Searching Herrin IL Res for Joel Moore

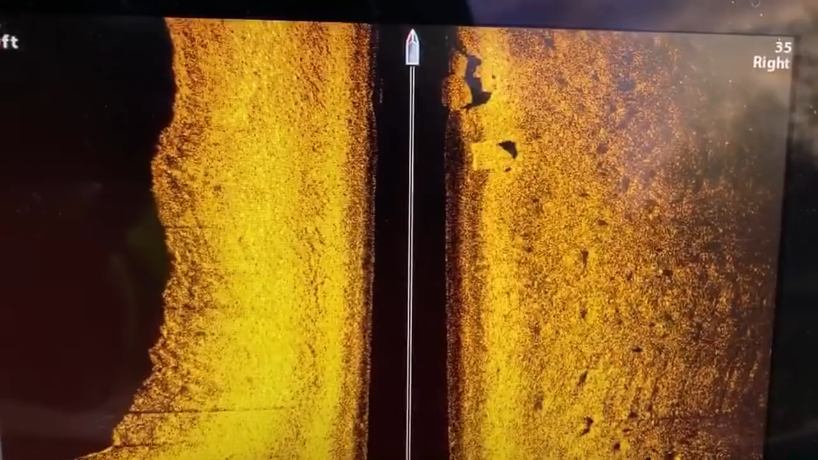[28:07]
All right, so yeah, these are definitely rocks.
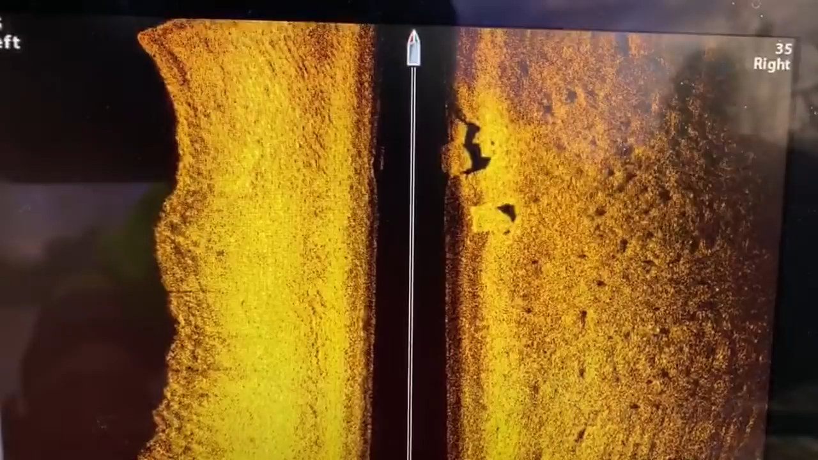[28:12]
So as you guys can see, I just went over it, so it's gonna bubble up a little bit over here because it's deep, or not deep, but it's shallow, and it's like I'm going right over top of it. Yeah, I got a screw loose.
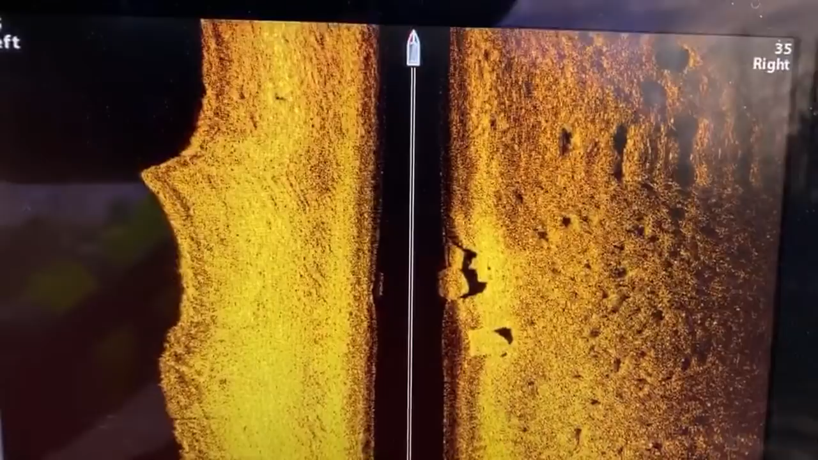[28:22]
Tim Jones, this channel is so relaxing, and watching it makes me happy.
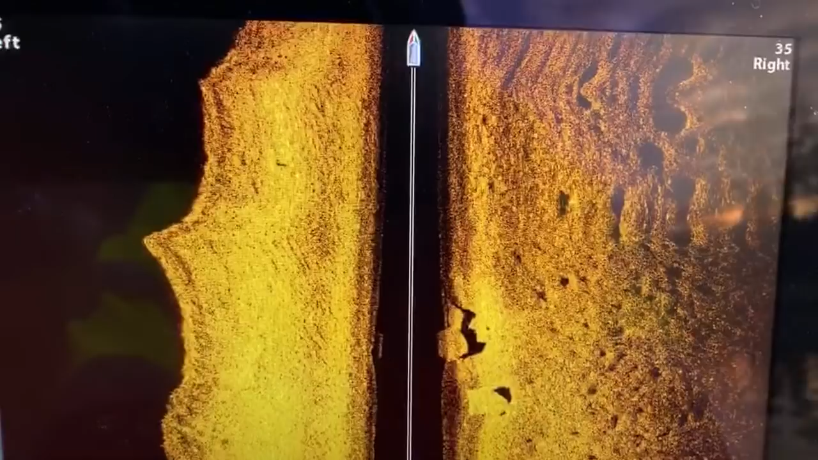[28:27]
Amazing brother, plus all the amazing friends. Thank you, man. That means a lot. There's a helicopter.
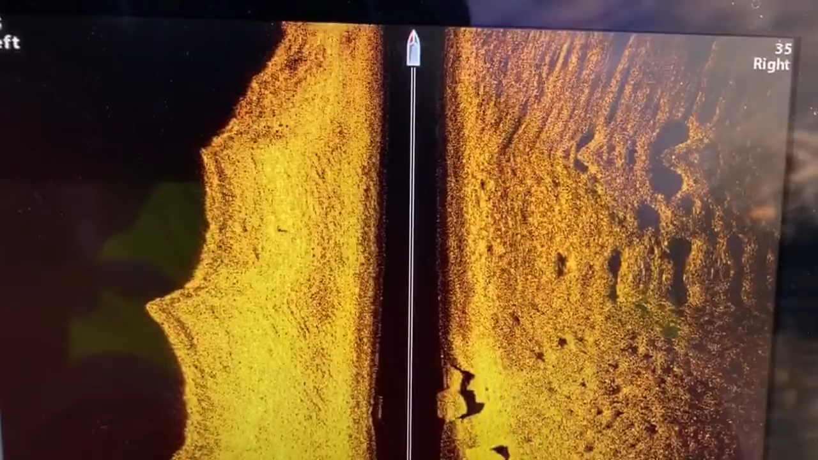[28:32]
Great picture. Good. Man, these are some massive bluegill beds. That looks horrible.
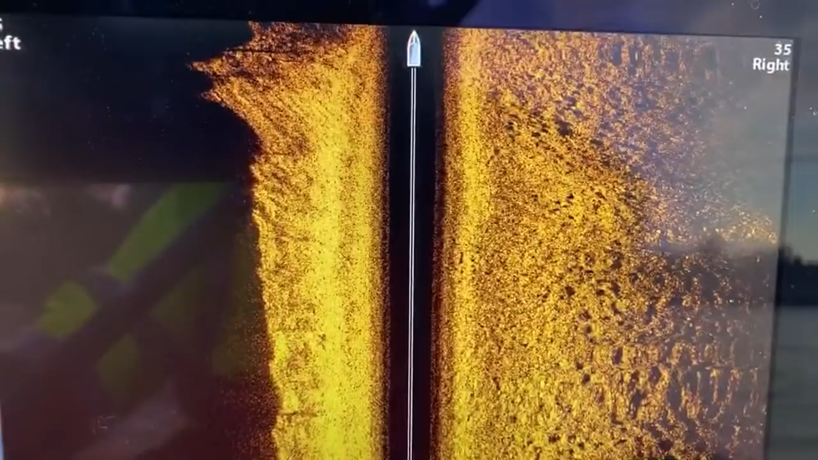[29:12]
That's me kissing up against the...
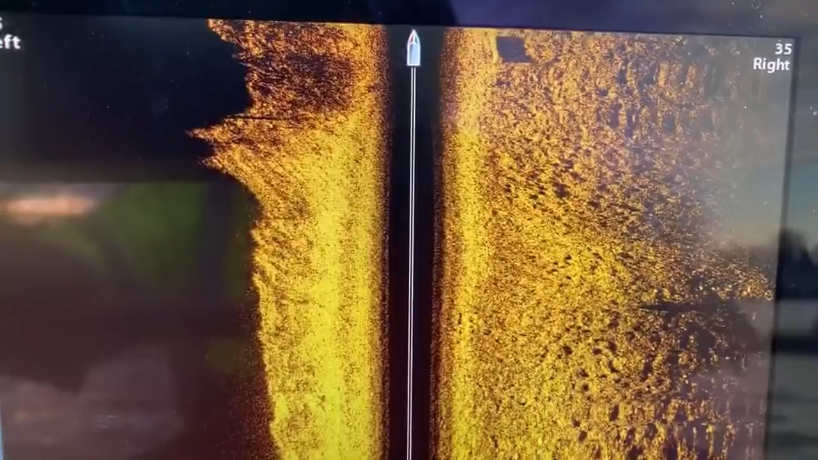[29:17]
shoreline. All right, so we got something here. I want to go back over it.
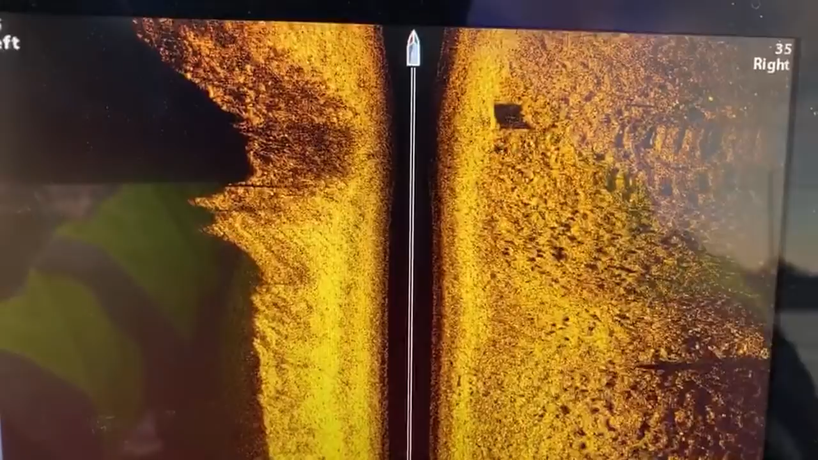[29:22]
I'll turn back around. It looks like a log to me. There's a tire.
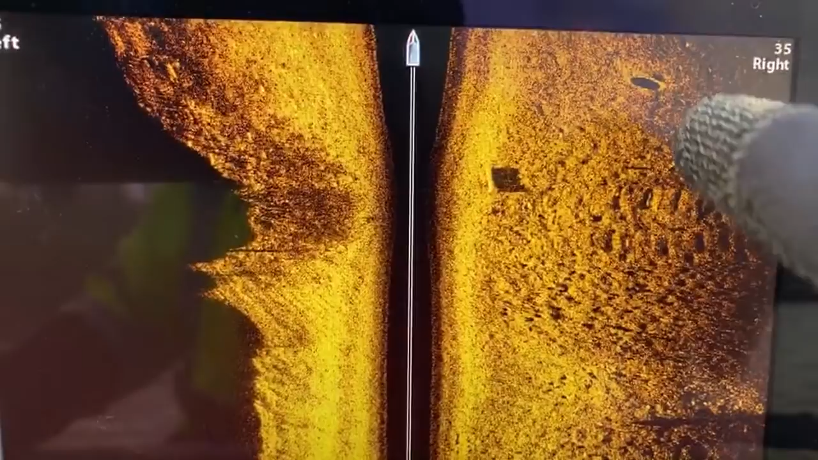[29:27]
Or no, that's another hole for a bluegill bed. Man, there's some bluegill fishing here. Need a small electric trolling motor. Yeah, you know, once I get the Scout, we'll do that.
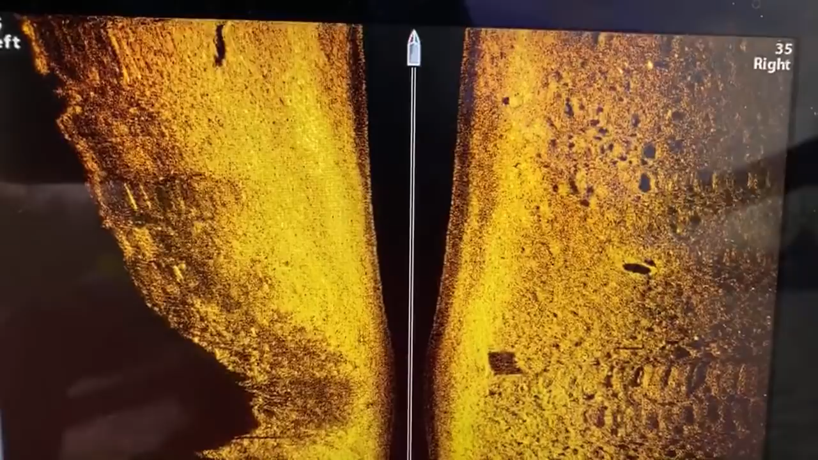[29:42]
I'm going to go back over it. I know where it is. Cindy Fulkerson, I just went, got blood pressure medicine 2 days ago. I'm in Harrisburg.
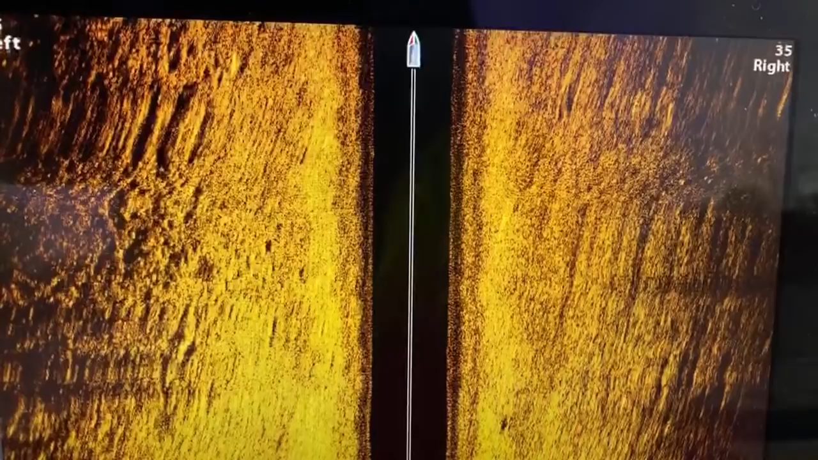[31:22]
Oh, him on fishing? Tim Vaughn Fishing. H-A-U-N. Oh.
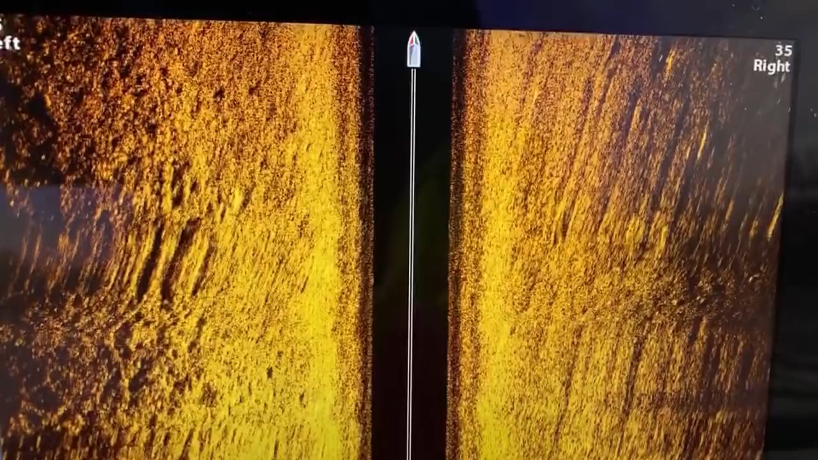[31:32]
You got one? Hey, look at this guy. See, I told you.
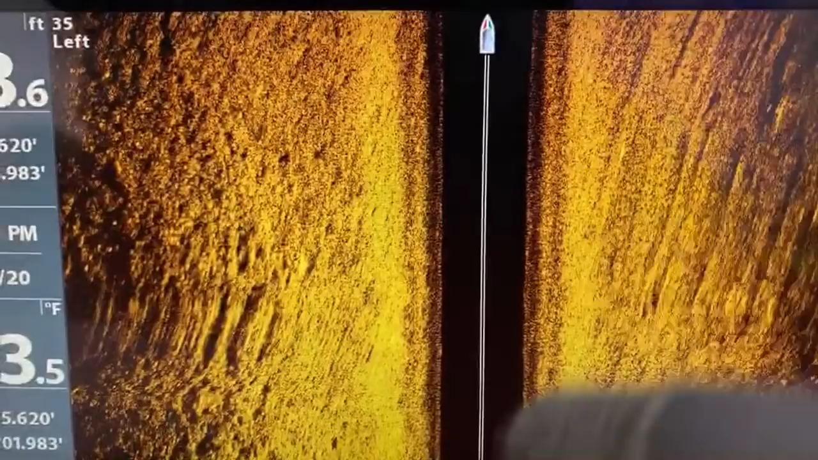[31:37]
That's a bass. Hey, I told you they're feeding. Do you mind being on YouTube? Oh, you have a GoPro on your head. So I got a YouTube fisherman, huh? Okay, well, let me show you a little bit of love here. Yeah, we're actually searching for vehicles underwater.